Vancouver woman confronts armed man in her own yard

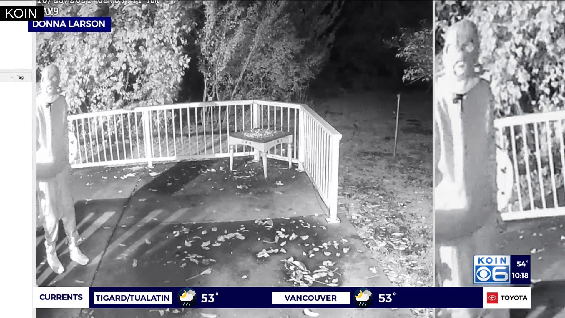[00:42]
Vancouver police recovered these images right here of the suspect and officers tell Queen six. They're now working to identify him. In Oregon,